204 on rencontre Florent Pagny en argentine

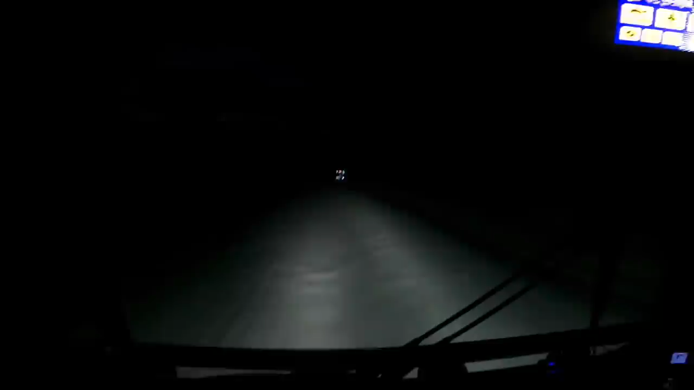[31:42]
Je sais plus qui c'est qui nous avait dit que nos barres à LED et les feux ils servaient à rien. J'ai regardé un cycliste là. Vous avez vu? Donc, ah bah là, je peux pas les allumer du coup. Bon, attendez, on va laisser passer le véhicule. Il y avait un cycliste là en pleine nuit. Là. Attention, on va en plein jour. C'est pas bon ça?
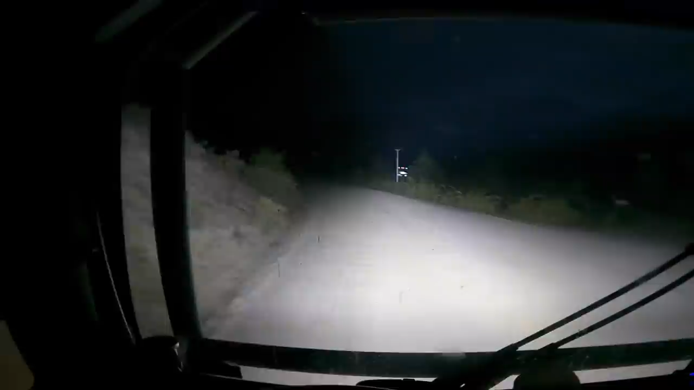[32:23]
Et là, je vais vous mettre. Là, c'est les feux classiques. Les barres à LED. On éteint les barres à LED. Là, c'est les feux devant. Et là on met tout l'ensemble. Moi j'aime bien voir clair moi. Hey, je vous ai pas montré. Qu'est-ce que je vous ai installé, faites voir.